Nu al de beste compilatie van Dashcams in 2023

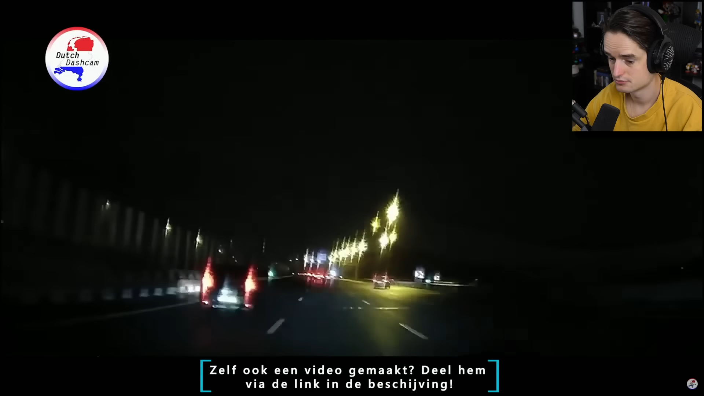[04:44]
Wauw, gevalletje aquaplanning, want wacht eens even.
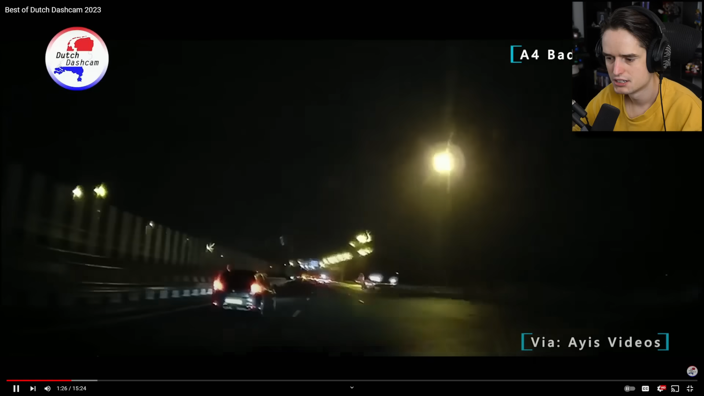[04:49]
Dit zijn er gewoon 2 tegelijkertijd. Hier links het voertuig verliest de controle, maar hier rechts ook. Echt alsof het afgesproken werk is.
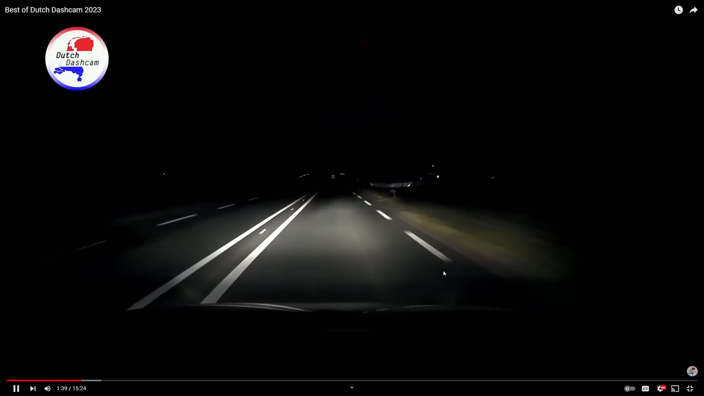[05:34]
Hemel. Een nacht. Wat? No way. En nu pas zie je hem. Oh mijn god.